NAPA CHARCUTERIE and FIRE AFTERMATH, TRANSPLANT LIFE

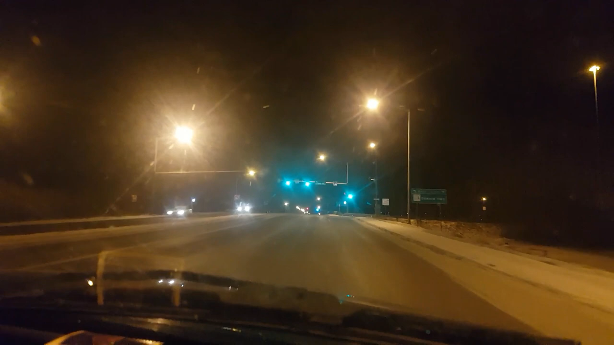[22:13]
Look at these easy to navigate interchanges. Oh, look, so straightforward. No loop-de-doos.